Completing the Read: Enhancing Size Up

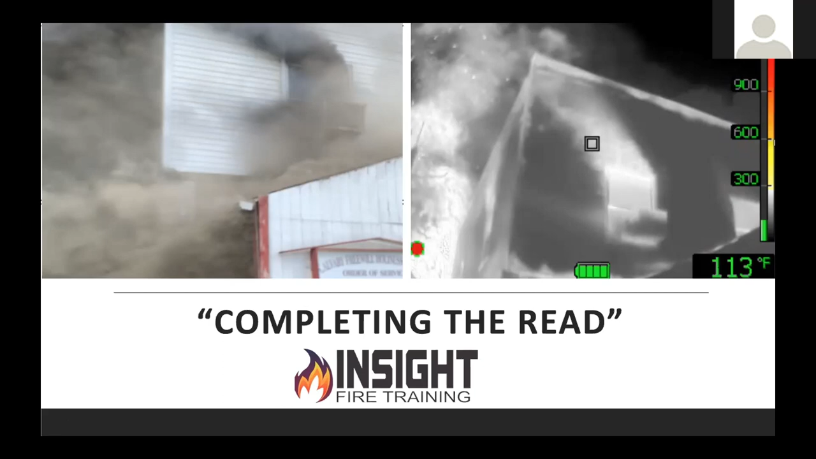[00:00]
On screen: spot 113°F
sounding good then this thing's probably doing better than it should because I don't sound that good. All right so I am let me start off by saying that first I am not a smoke reading instructor.
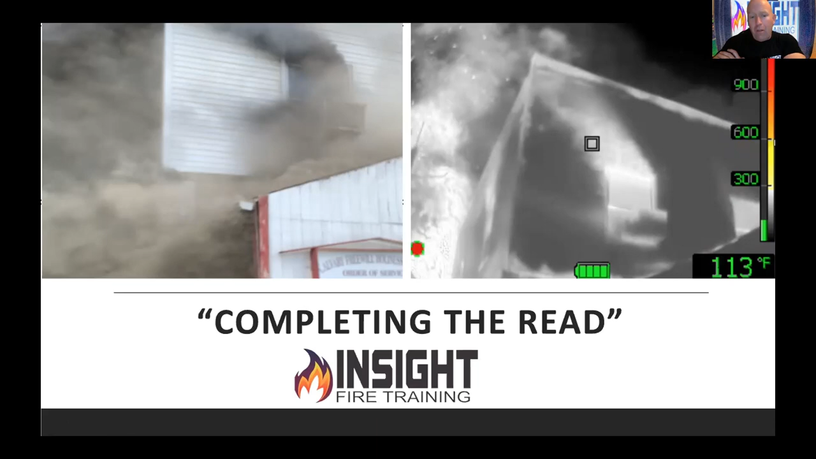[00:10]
On screen: spot 113°F
I am a lifelong student and I am a thermal imaging guy. I spend most of my time reading about thermography which is the study of remote measurement for non-contact means basically looking at things from far off and telling what you can learn about it and what we're going to do is talk about what can we add to your decision matrix if you will by adding thermal data when you read smoke. There are lots of great people out there reading smoke. Rob Backer is a great instructor who's continuing on with the Dave Dotson legacy.
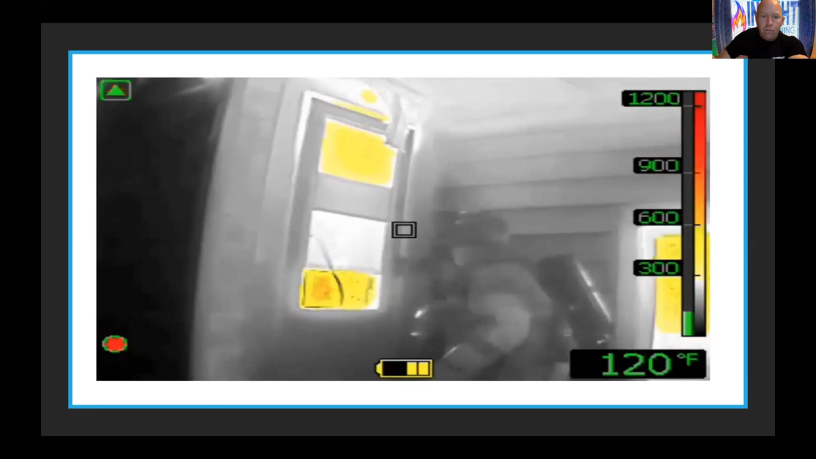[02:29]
On screen: spot 120°F
Before he opens this door, suspenseful moment here.
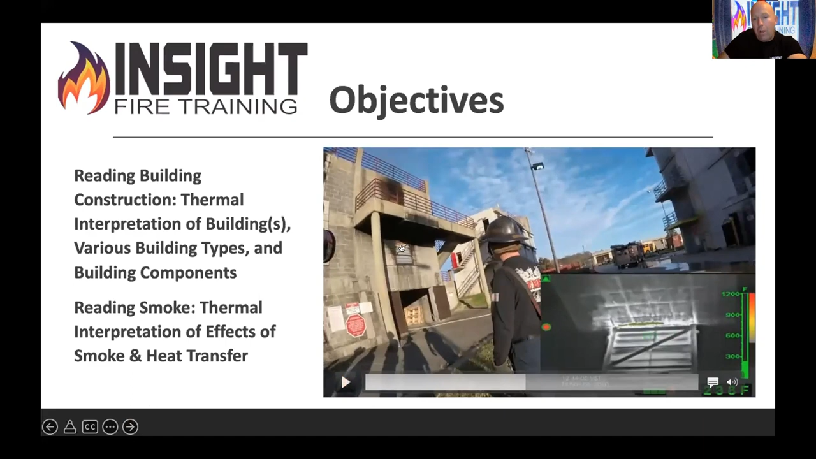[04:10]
what you see coming out from underneath that seemingly innocent metal window covering on a burn building. I think it was built by NASA because this building could take anything. Look what's blowing out the bottom of that. Energy, heat.
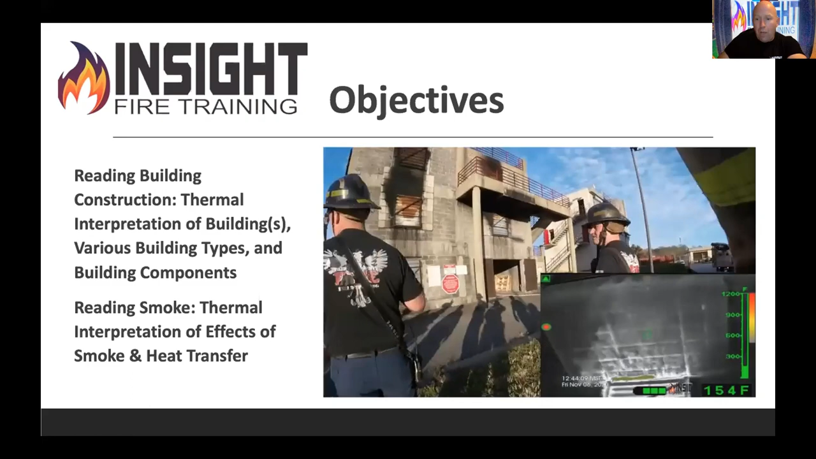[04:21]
On screen: spot 154°F
And that Bullard camera doesn't show colorization till 500 degrees. So you see that gray-white moving stuff?
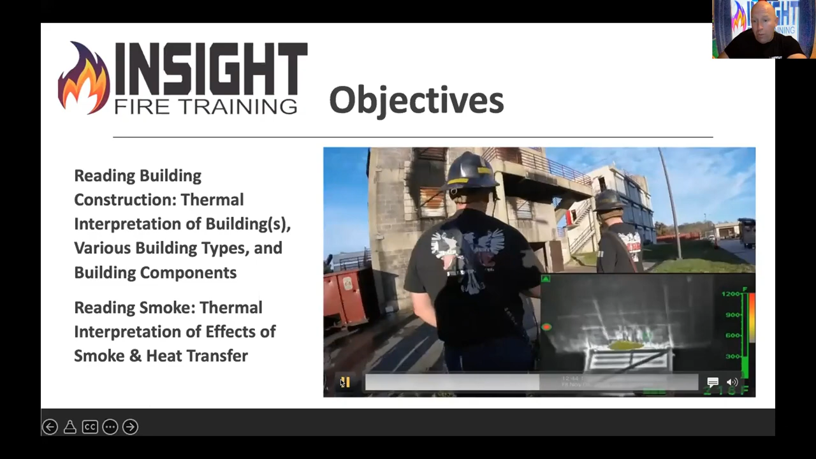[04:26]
That's convection currents. That's hot. The camera's got a little triangle on the upper left-hand corner, which is a dead giveaway that's trying to warn you.
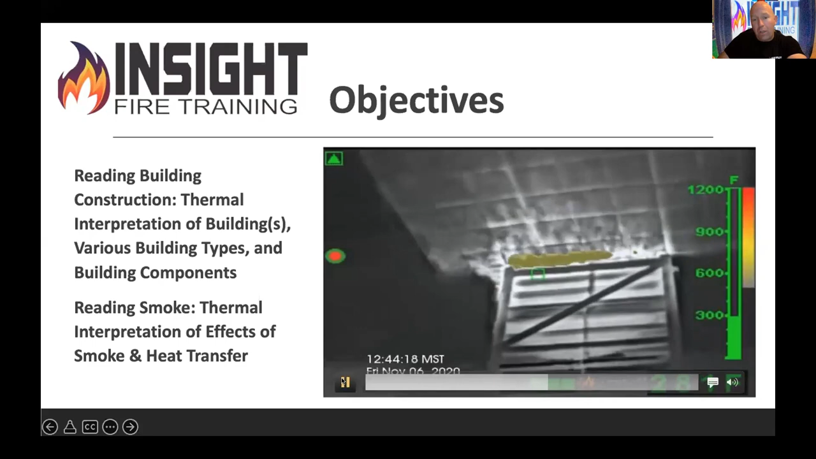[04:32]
You're near something hot. And we'll talk about that. Now, keep in mind, we will not get into all the specifics of the camera, but we're going to go through a broad overview in this ride here. So why do you need to know this?
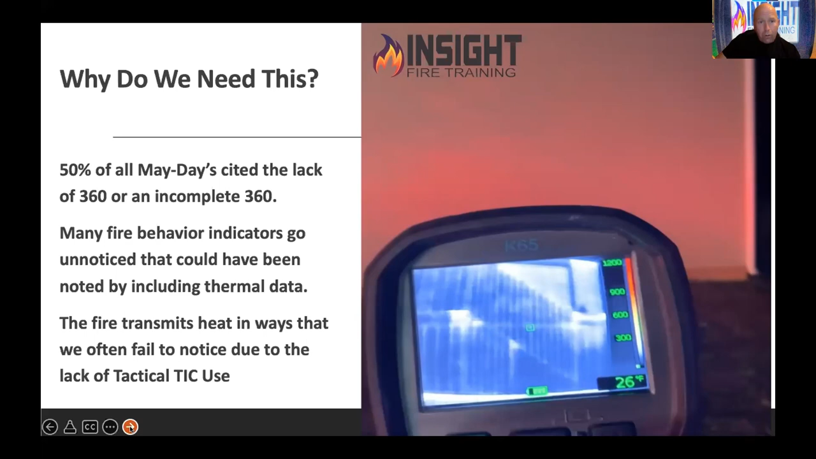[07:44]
But if they can do that and look for all kind of normal problems, we're looking for what's abnormal. And this is clear as day when after the fire's put out, what else can we see when the building's on fire? Well, Brother Daly is very familiar with this building. I worked for a year on this particular project and then fell through the floor in this house and never got to burn it. But they did.
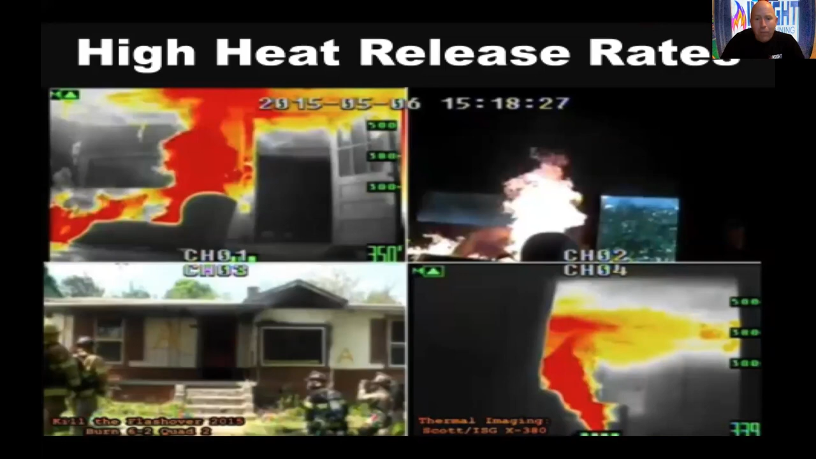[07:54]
And this particular building, they got some phenomenal data out of Kill the Flashover. And this is one of my favorite shots. The front door is open. You're looking at the interior view through a Scott X380 camera. And you're looking at a upper right corner view of what Ed Hartman would define as an incipient stage fire. I love what he calls an incipient stage fire. Anything shorter than him. I love that definition because, you know, we get into firefighter technical stuff and we just need to speak to the language that we all understand.
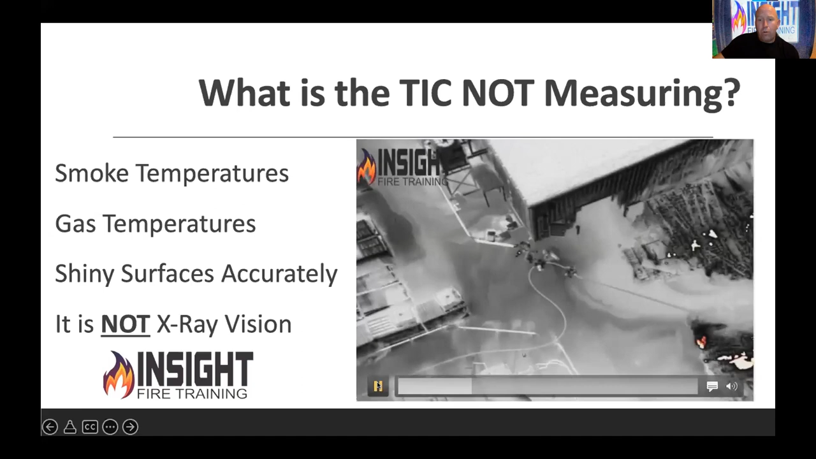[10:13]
Now long wave infrared radiation passes through most smoke relatively effectively, and the camera picks it up. When we start talking about smoke that's coming from something like a CrossFit gym with four tractor tires, mats, or we're in a, you know, methyl ethyl death environment with maybe a tire manufacturing facility, your camera may not see as well and may not see very far. I've recently discovered that when you're dealing with spray foam fires, we teach everyone to wipe their face piece and wipe the lens of the tick because most firefighters don't know to do that.